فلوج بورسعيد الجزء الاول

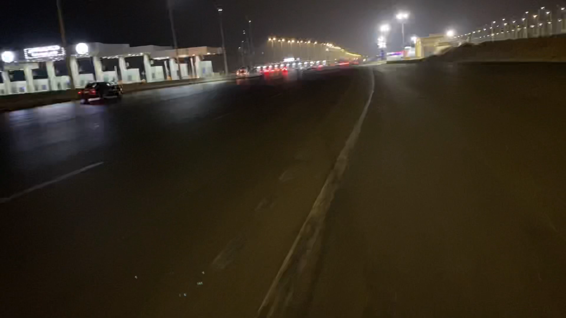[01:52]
وكمان الطريق نتمنى لكم السلامة. كده يعني اللي جاء من اسماعيلية دي الكيرنة بتاعت القاهرة، واللي ماشي كده دي اول الطريق. ربنا يكرم في اللي جاي.